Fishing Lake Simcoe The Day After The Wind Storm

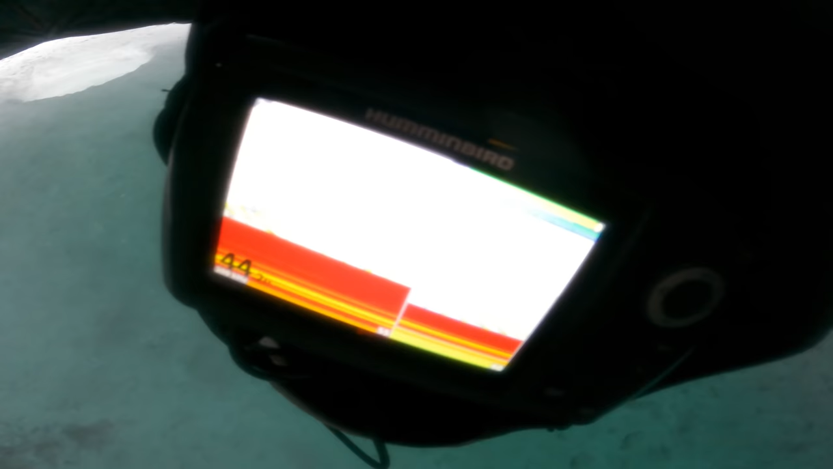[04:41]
Kieran got a Helix 5 moving up in the whirl. But we can't, there you go. That's the better view. How do I times 8 this shit? I don't even know.
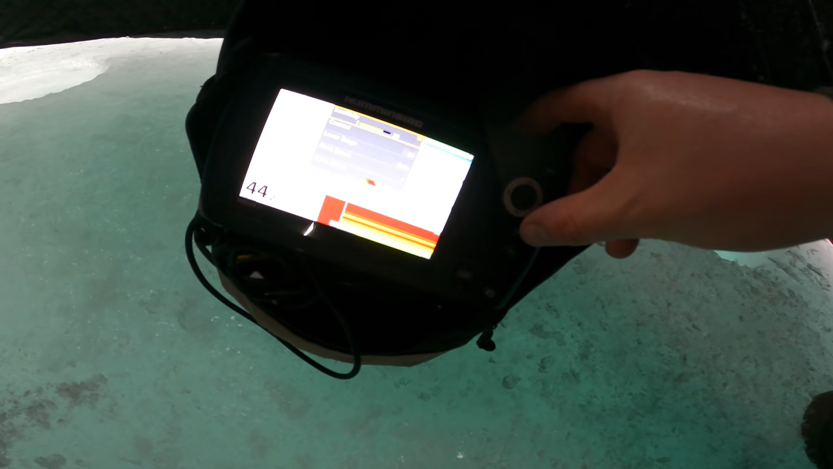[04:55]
Don't even know, don't care.
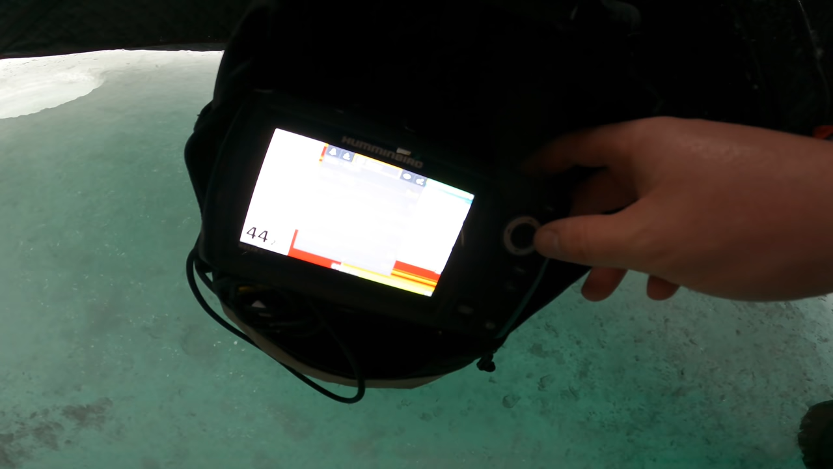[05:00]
Mine's easy, it's just click the plus symbol. Dummy proof.
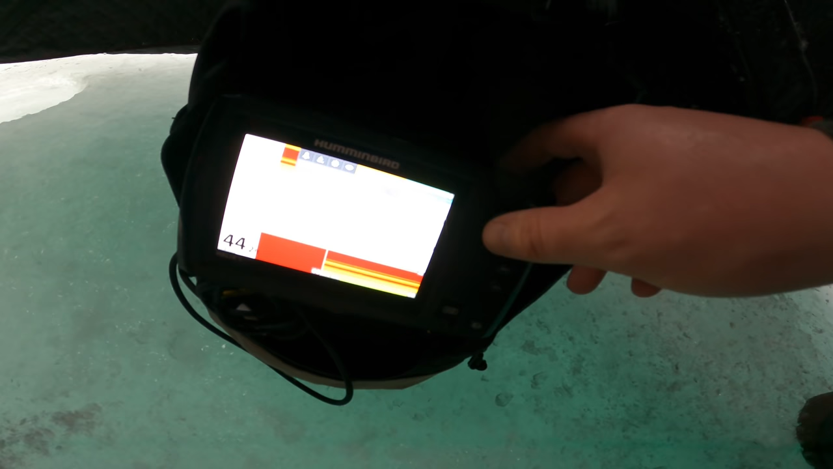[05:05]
This one's... Good. It was fine before. It's fine, but don't you want to see it like right big, right in your face?
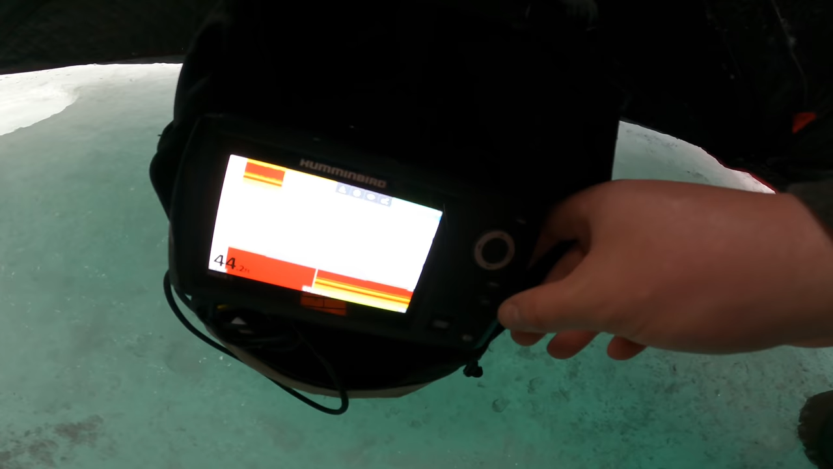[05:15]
Yeah, she shows up nice and red, eh?